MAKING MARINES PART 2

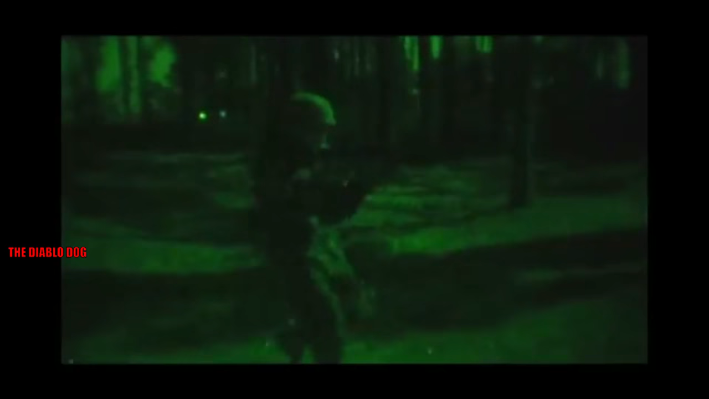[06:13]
The night movement course is very similar to the day movement course. However, it's a more tactical environment. They have to maintain silence.
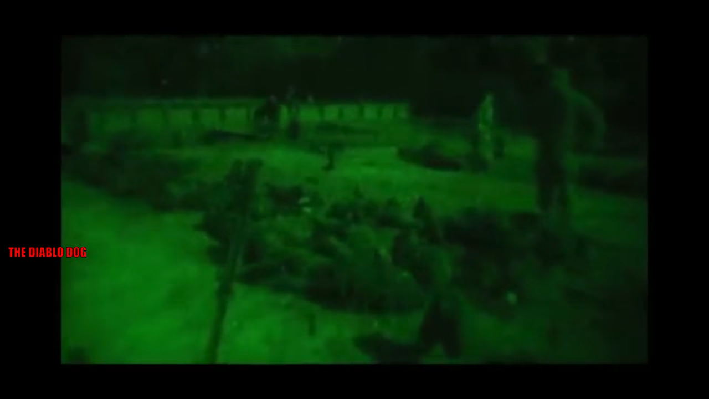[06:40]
Get the casualty out of kill zone. Get me out of here. Help!